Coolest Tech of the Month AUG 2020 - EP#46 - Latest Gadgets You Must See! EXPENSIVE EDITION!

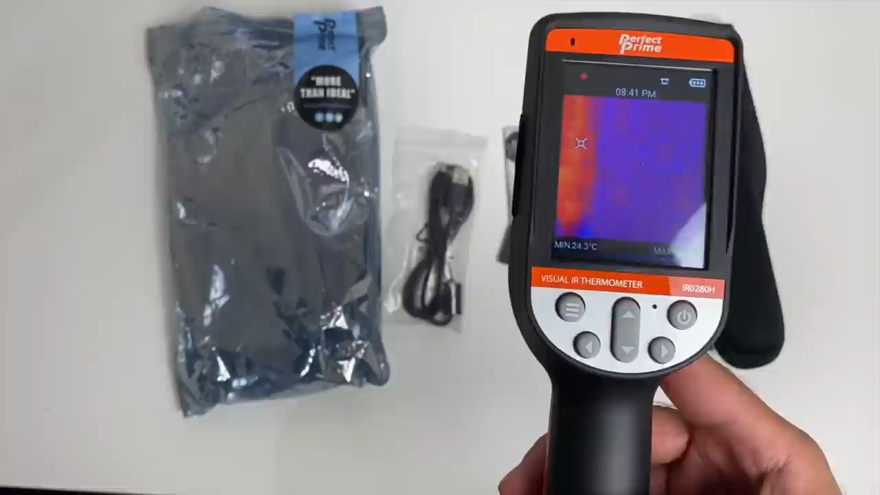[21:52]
On screen: min 24.3°C
So just point it at your subject. And you'll get an accurate temperature. Now if the temperature goes above a certain level. Which you can set in settings. Then you will hear an alarm. Now the device itself has a 2.8 inch LCD color display.
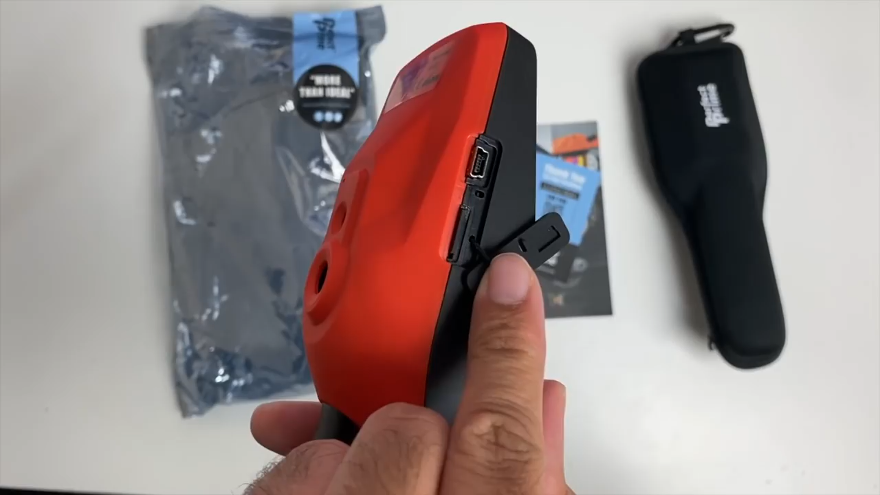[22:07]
You've got a 16 gigabyte card installed and ready to use. Now there is also a built in 2500 milliamp power battery.
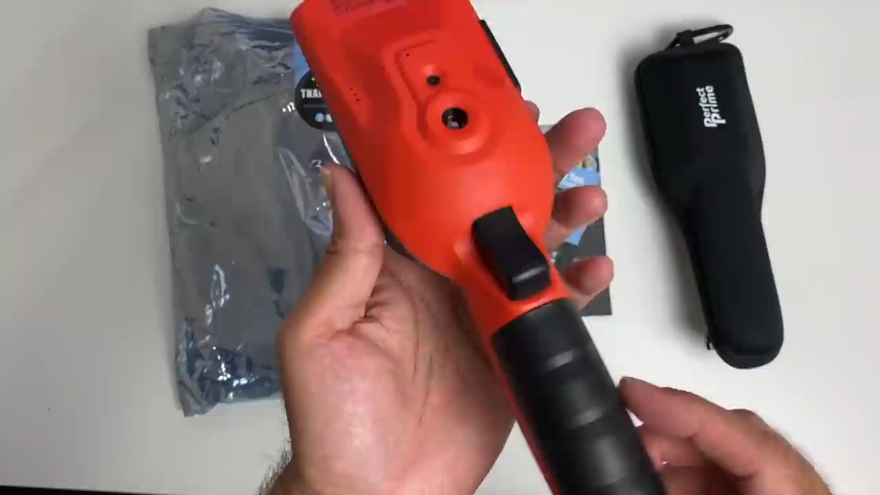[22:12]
And it uses mini USB to charge. Now this is an important product especially for businesses. So you can test people accurately for high temperature or feverish symptoms.
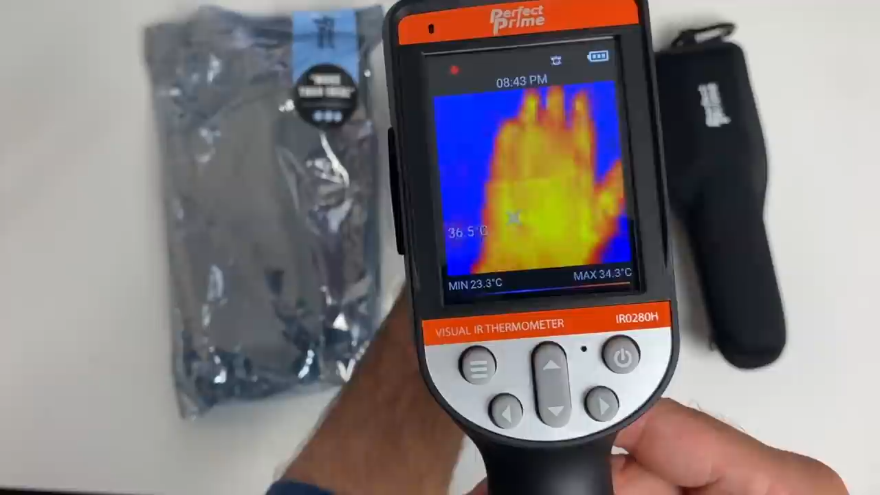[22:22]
On screen: max 34.3°C, min 23.3°C
From a 1.2 meter distance. With minimal or no interaction.
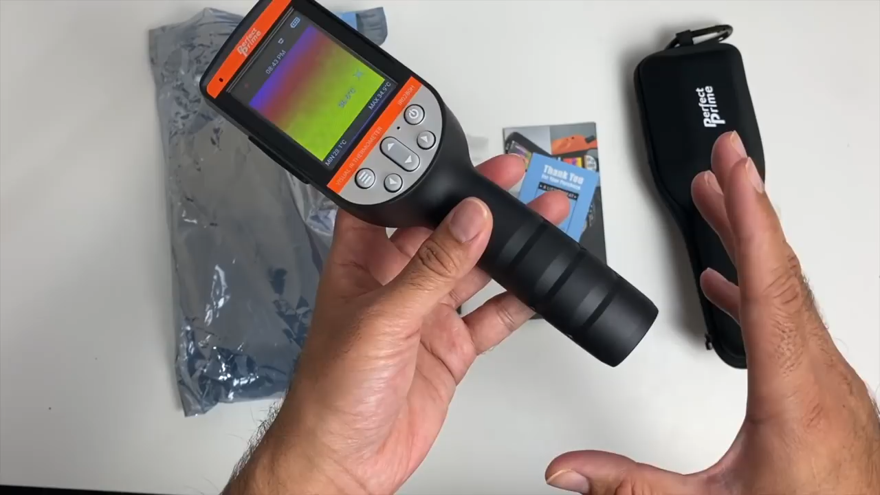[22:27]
Now you can literally have this set up on a tripod. And your staff simply need to look at the camera. Before walking into the building. And if the alarm sounds.
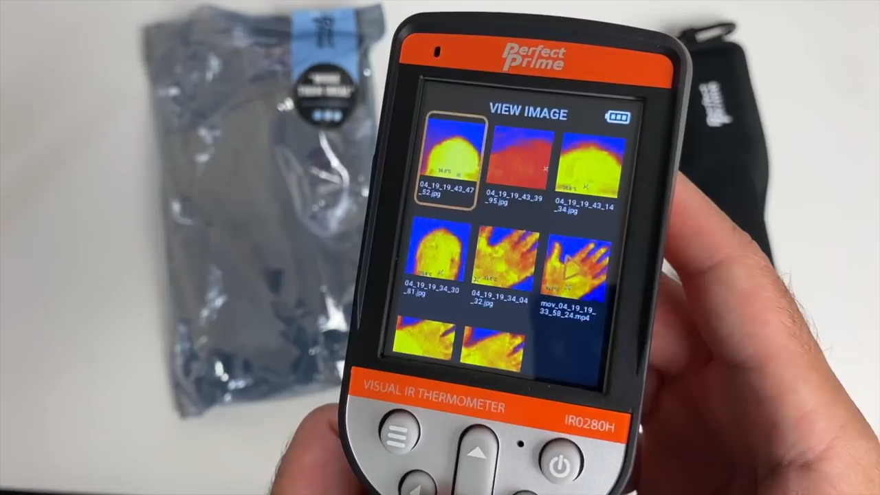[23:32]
So 36. There's another head. 36. 36. So that's how it works.
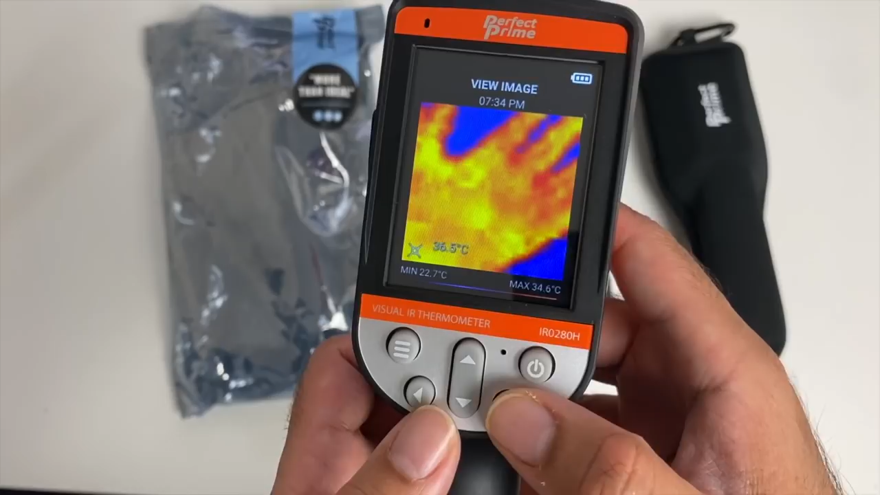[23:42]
On screen: max 34.6°C, min 22.7°C
There's my hand. 36. Let's go back. So you're really supposed to use this from a distance of 1.2 meters. You don't actually have to get up really close. Which is definitely a good thing.
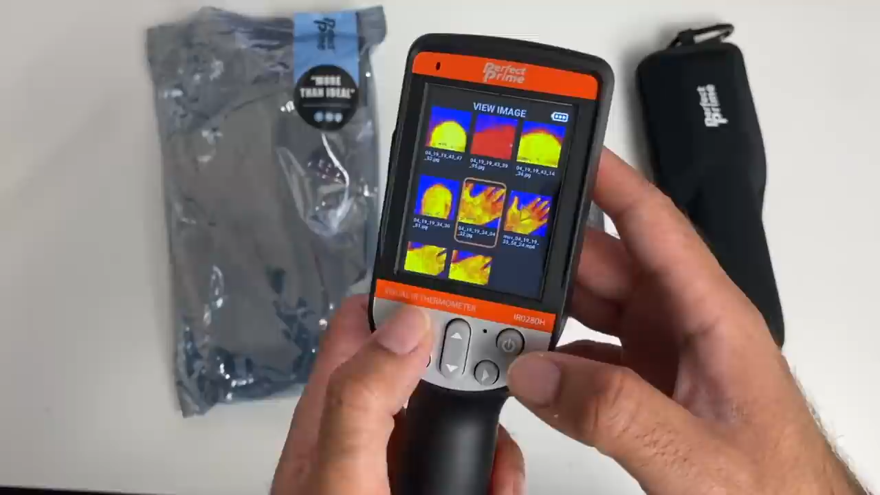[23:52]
Now more system options. No idea what that is. You've got temperature units. So you can select Celsius or Fahrenheit. If we go back. You've got fever image capture. Image format. So you can change the image format here. And you have two choices. Now over here you can do a factory reset. Color palette. Delete pictures.